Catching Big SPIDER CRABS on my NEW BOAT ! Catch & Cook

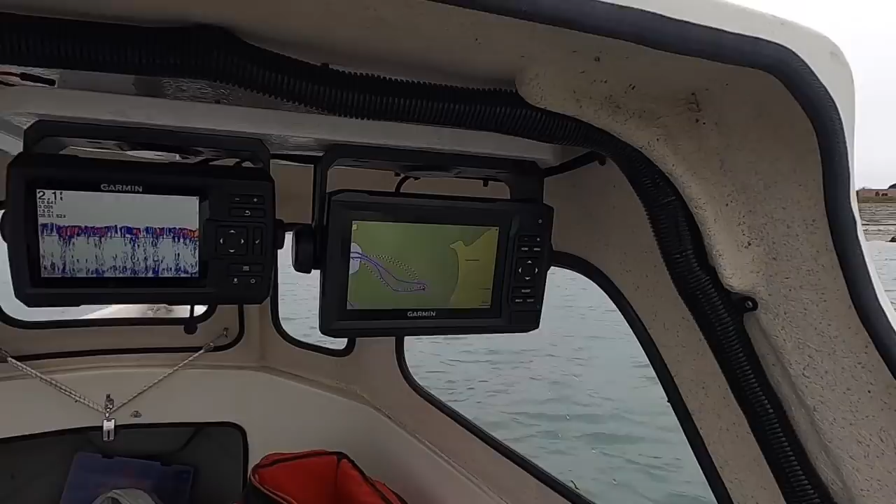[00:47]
fish finder navi we got vhf radio that needs to be put on soon